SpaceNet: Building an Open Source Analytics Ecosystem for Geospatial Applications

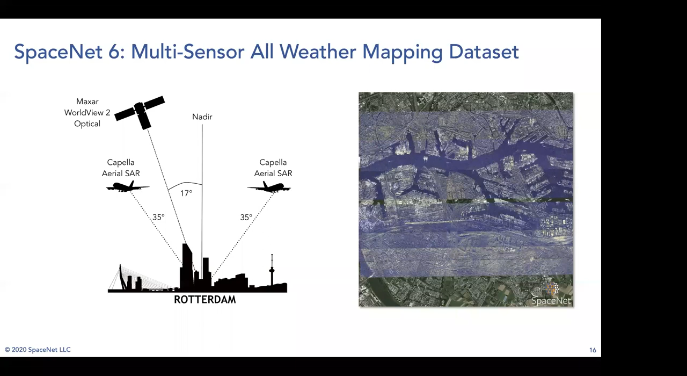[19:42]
But this was testing it here on the plane. And you can see that the SAR was collected in strips, which are shown in the animation on the right-hand side there. SAR was collected over three different days in August of last year.